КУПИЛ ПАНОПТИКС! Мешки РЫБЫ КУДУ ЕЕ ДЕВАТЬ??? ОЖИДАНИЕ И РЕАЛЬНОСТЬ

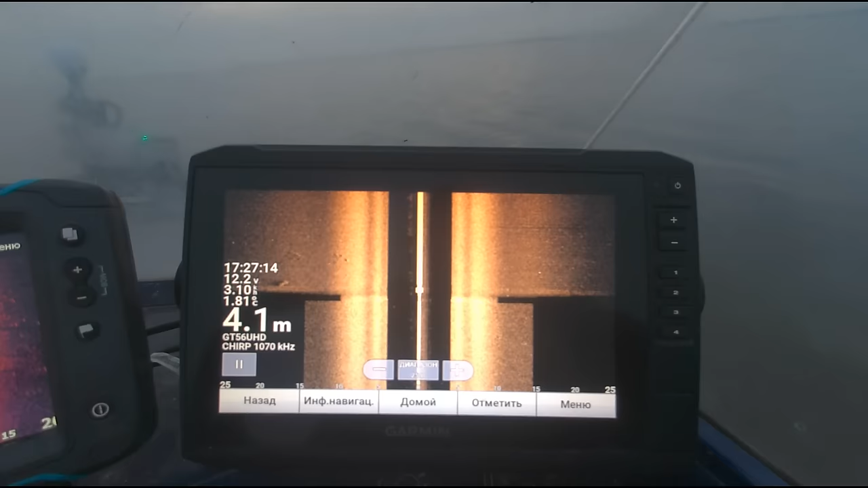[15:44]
On screen: depth 4.1 m
Вот, тоже рыбка, вот она стоит.
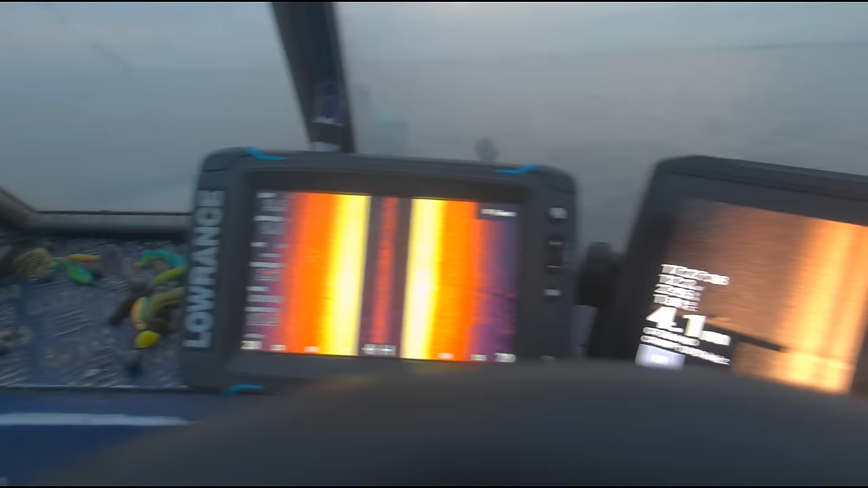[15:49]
Вот она тоже здесь ее. Ну, прекрасно, в общем-то, видно. Вот, чем и хорошо, что в разных частотах где-то бывает такое, что в этом не увидишь, в этом увидишь.
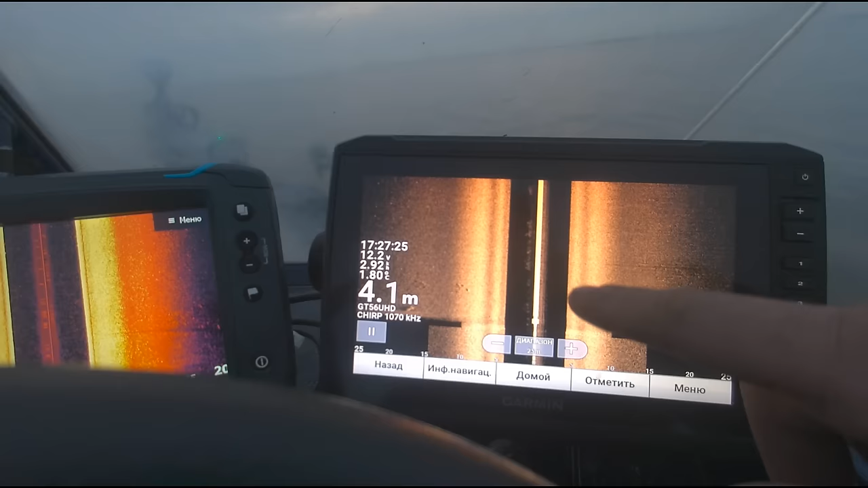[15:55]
On screen: depth 4.1 m
Начинаешь более детально изучать. Что касаемо, значит...
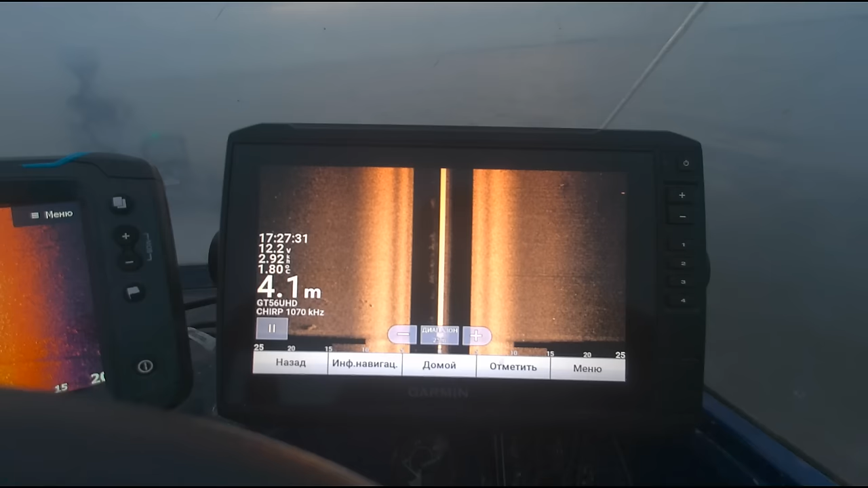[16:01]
On screen: depth 4.1 m
Так, я не все точки скинул, не случайно. Вот это будет прикол. Надеюсь, что я не скинул.
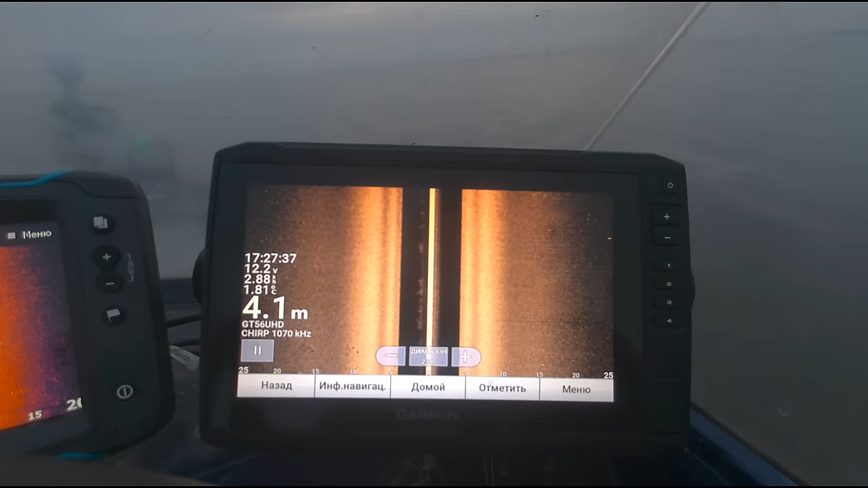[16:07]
On screen: depth 4.1 m
Ну, ладно, в этом навигаторе, во втором у меня в лорике все, в общем-то, есть.
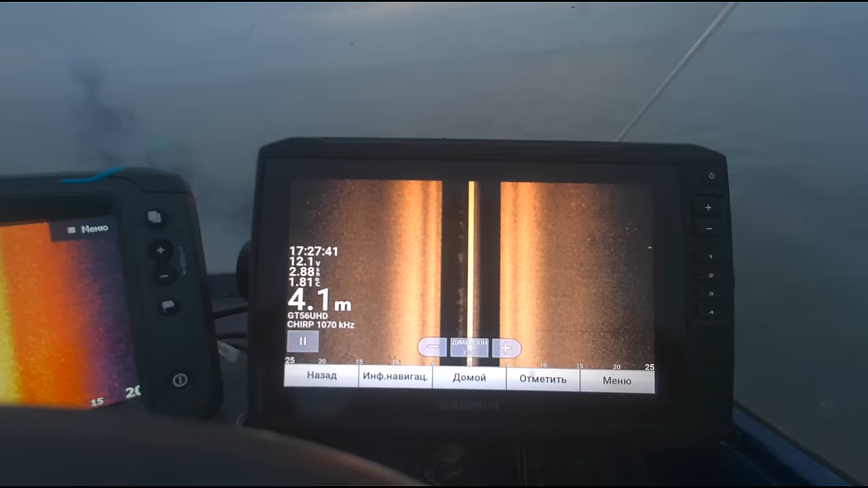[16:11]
On screen: depth 4.1 m
Что касаемо, вот, постановки, допустим, на точку. Все очень просто.
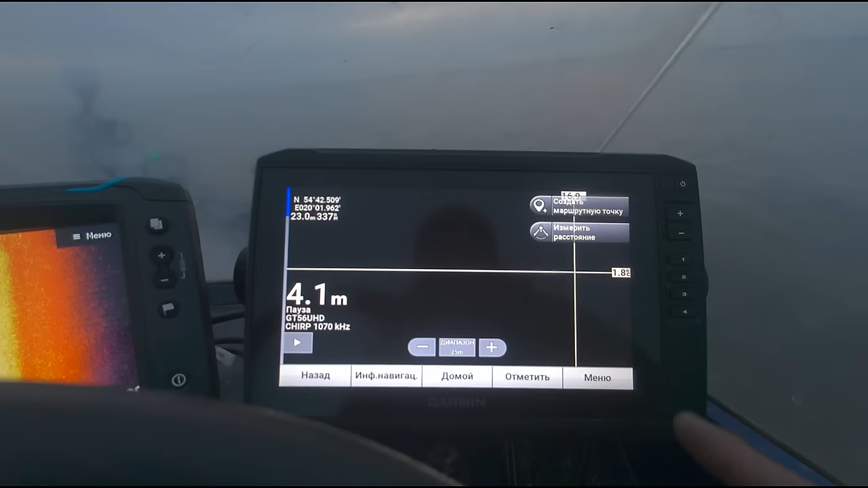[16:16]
On screen: depth 4.1 m
Вот, увидел, например, рыбку, ставим точку,
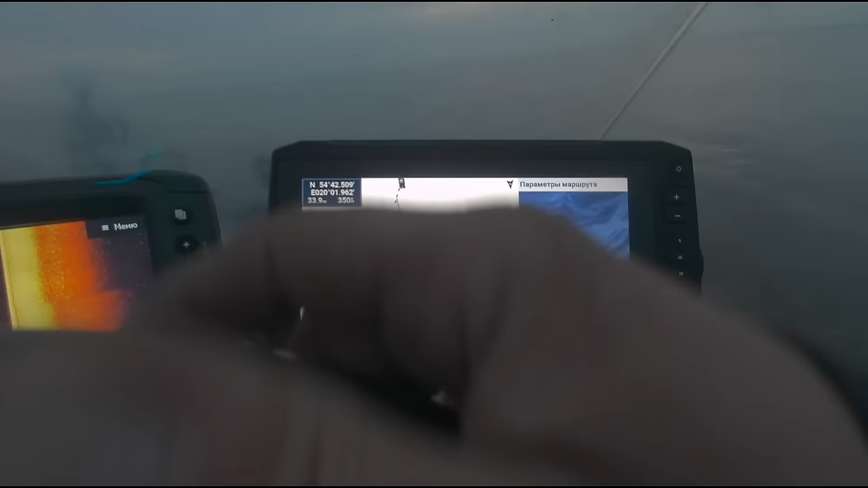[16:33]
Вот у нас лодка, и мы выдвигаемся на точку. Единственное, что я вот, например, думаю, ну,
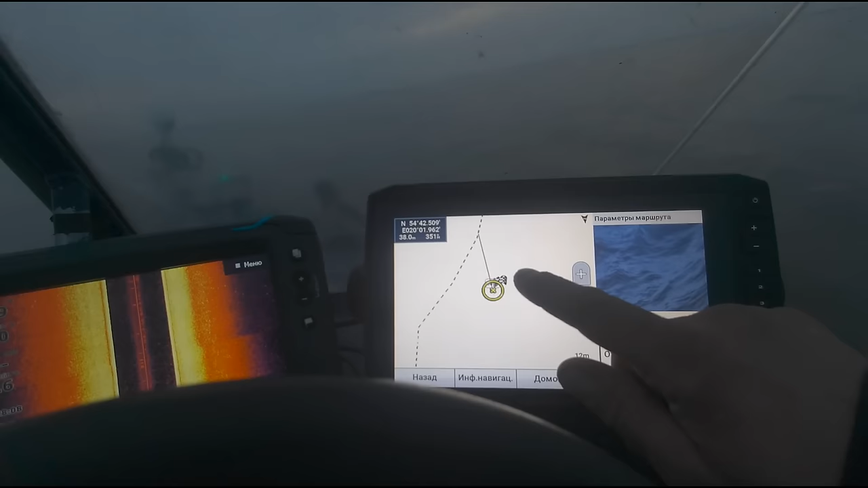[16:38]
допустим, сейчас мы подойдем, я буду, хочу на нее встать немножко вот так слева, примерно.
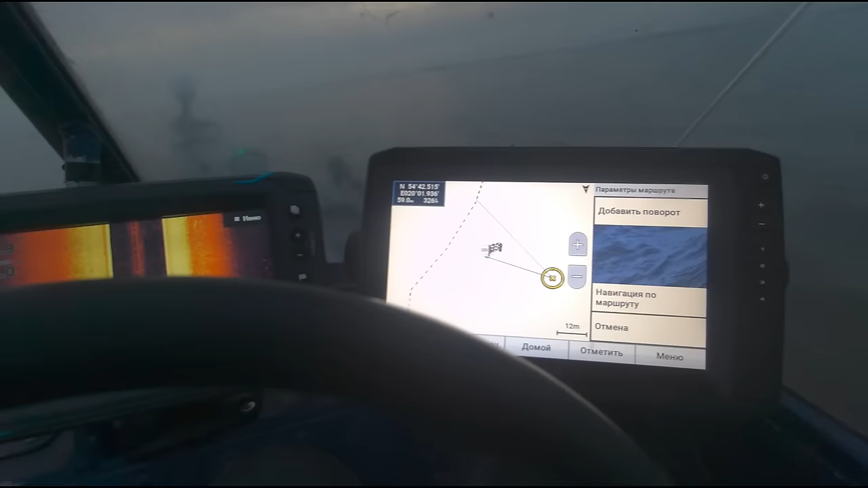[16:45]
Ну, и примерно, тут уже сами смотрите, рыбу увидел, чтобы на рыбу, на саму не наезжать. Дело в том, что...
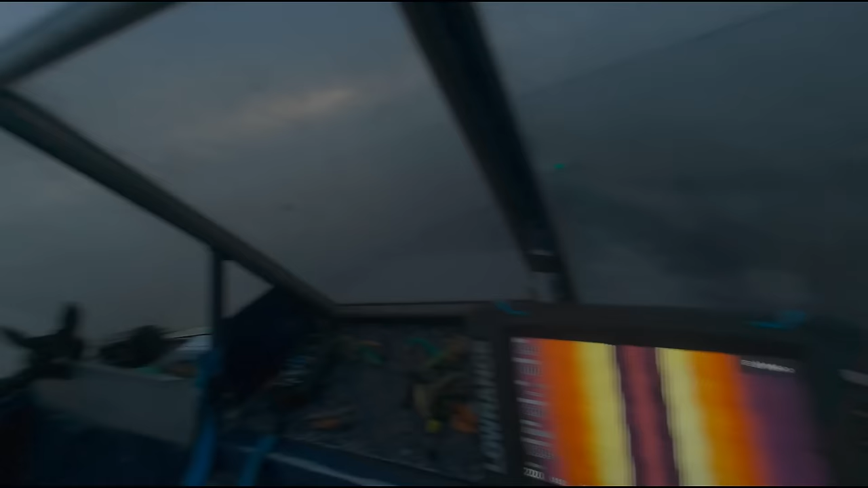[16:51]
Дело в том, что заметил такой момент, если прямо на такой небольшой глубине на саму рыбу наезжаешь, то она начинает разбегаться.